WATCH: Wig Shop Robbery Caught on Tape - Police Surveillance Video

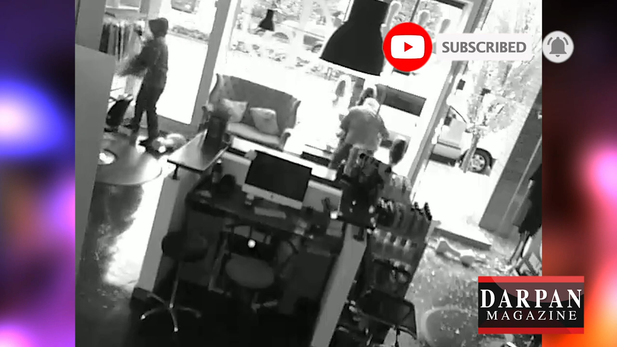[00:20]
Two male suspects broke into J.O. Hair Salon at 3017 Cambie Street and stole multiple wigs,